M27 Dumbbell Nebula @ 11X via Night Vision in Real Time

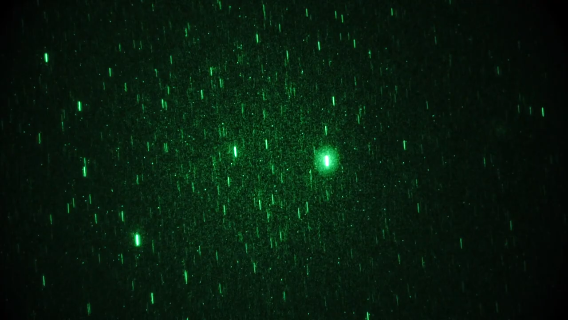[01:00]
I should go look that up some time, but then there's the front of the Arrow. Got some serious halo coming off my tube, but that's a pretty bright star. And now if we pan up, we're going to get ourselves a cute little planetary nebula coming into view right there. Looks like a bow tie, or a more or less eaten apple core. Running from left to right, kind of small, center of the screen, that is the Dumbbell Nebula, also known as M27, in the constellation of Ulpecula, right in the Milky Way. Looks pretty good. That's 640 ISO on the camera. If I dial up my sensitivity slightly, that's a little higher,
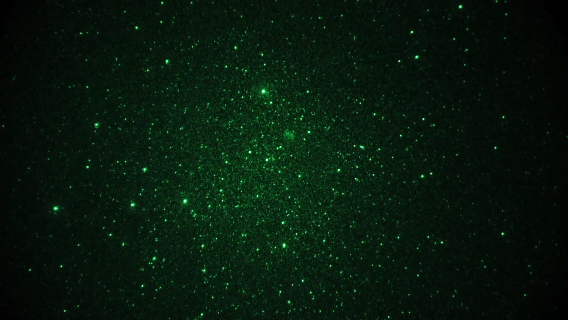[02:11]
No filters involved at all, I may be attempting in a little while, H-Alpha, for now I'm going filter-less. Hmm. Okay, so M27, in Ulpecula, the Dumbbell Nebula, and where's my remote, there it is. Okay, that's it, end of take two.